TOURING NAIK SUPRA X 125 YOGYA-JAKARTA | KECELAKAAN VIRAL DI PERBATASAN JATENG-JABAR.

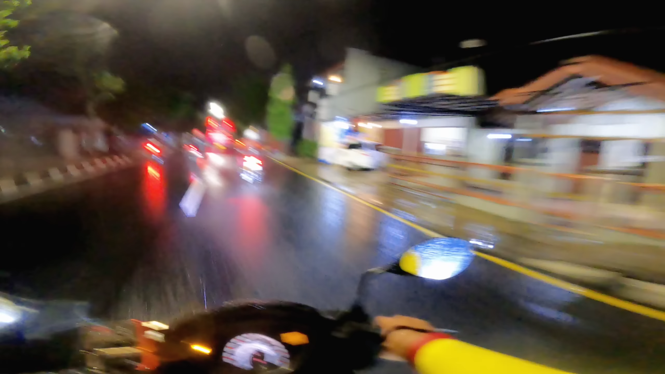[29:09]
Nah, sekarang jam 6.54 atau jam 7 kurang, kita sampai di Ciamis ya, teman-teman. Dan kita lagi masuk Tasik dan Bandung.
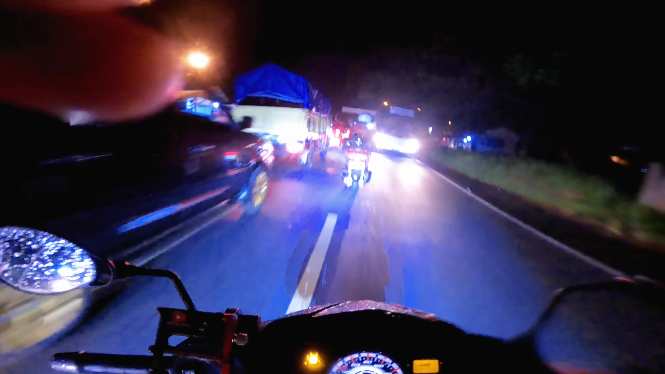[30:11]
Yo, Tasik, Tasik, orang Tasik. Macet banget ini orang Tasik. Ayo, Tasik, Tasik, dua lagi berangkat. Ih, macet banget teman-teman di Tasik. Nih, lihat kondisinya nih, macet, panjang.
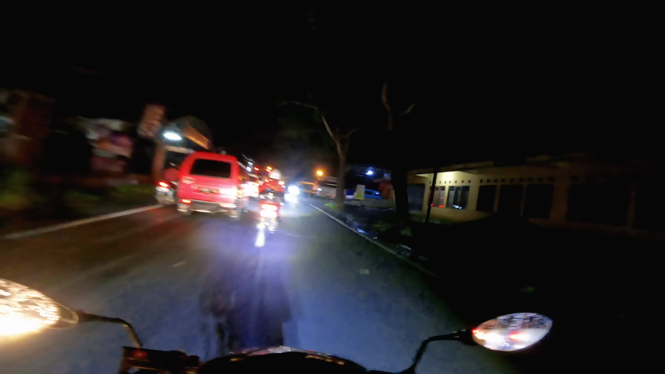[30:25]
Untung kita touring pakai motor ya. Coba kalau
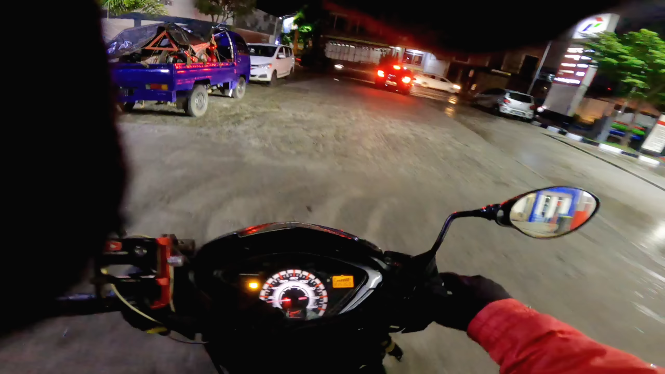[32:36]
Habis ngisi bensin lagi di Bandung nih, di Rancaikek ini ya.